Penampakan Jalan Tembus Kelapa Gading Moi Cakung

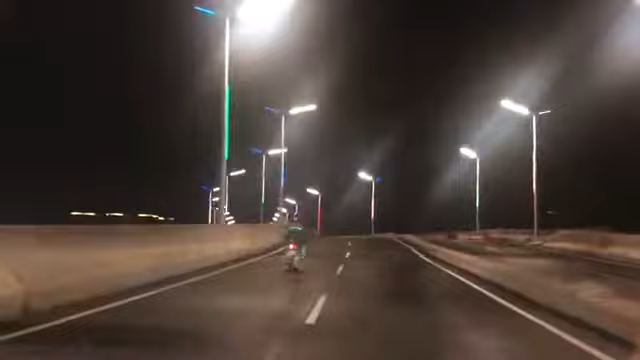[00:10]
Ini jalannya udah dibuka tapi masih sepi. Lenggang enak ya teman-teman.